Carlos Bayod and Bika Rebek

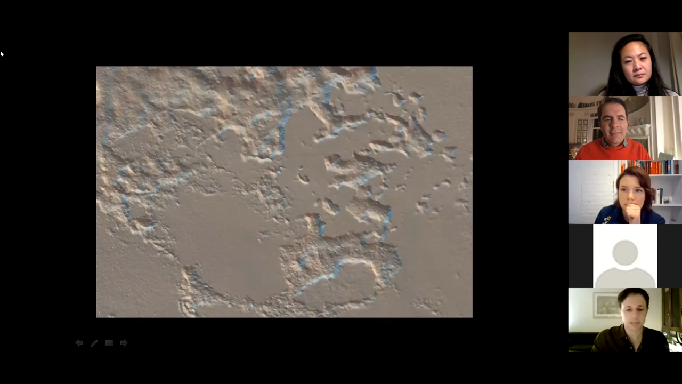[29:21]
exactly the same as if we were analyzing a canvas painting, for example. The idea is, would it be possible to monitor these changes by recording certain areas of the island over the years, over the time, and then creating a possible comparison between different records. And also when we are, for example, analyzing complex historic objects like the trophy wall in St.
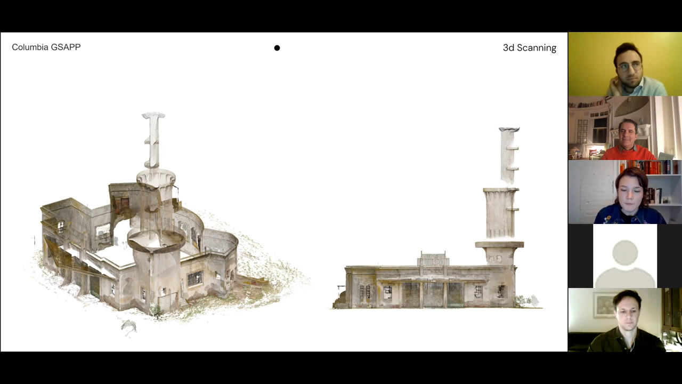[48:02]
And also nobody's really taking care of them. There's a preservation moment here. And so I started to take, you know, basically take photos to make scans out of it. And then later when Valeria and I came back, we built a website that sort of, so she's also writing her thesis on these buildings, her master's thesis. And so within actually the Spanish literature department at Georgetown, so it was a collaboration between sort of like an architect and a writer, or, you know, a sort of academic writing with an architectural research.
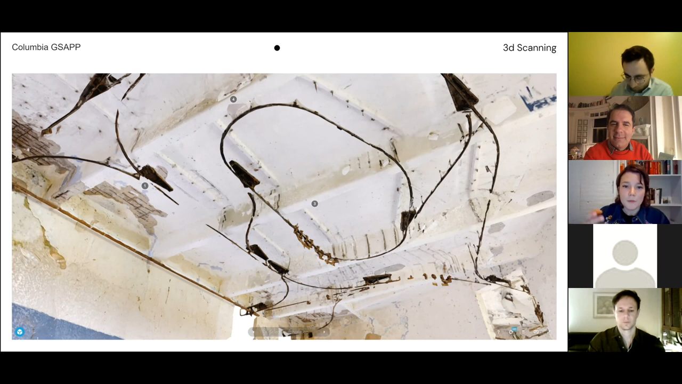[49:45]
But you know, she's writing about this relationship between nature, meat, cattle, country, identity, and so on. But so here you see the tracks of basically where the cattle was hung from the ceiling. So Yeah, and there's something about these scans that even, you know, again, has, to me at least, it resonates emotionally.
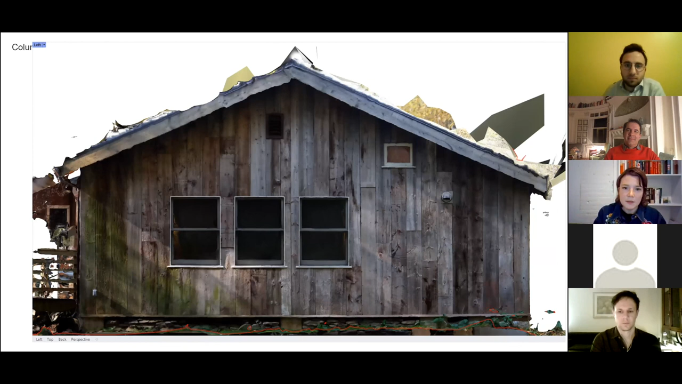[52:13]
And then because, you know, so here's some more images of this scan. Because I need to use this kind of for architectural drawings, these sort of messy meshes are not that helpful. And so I'm showing this also to show this various transitions and ways that those scans are changing once they're made, once they go away from the point cloud. So here you see the cleaned up model.
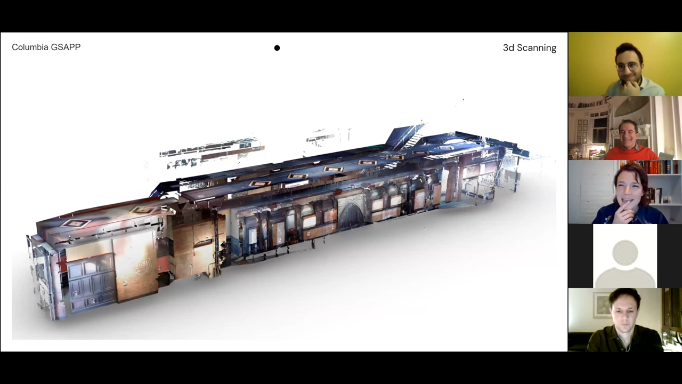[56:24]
we three scanned an abandoned pub in Fidai. And Andres was there. Or did you make, yeah, you were there, right? Or did, no, I guess, no, wait, he didn't make it because it was locked. I think we talked about it, and then anyway. So there was, so this is the scan, it's a laser scan.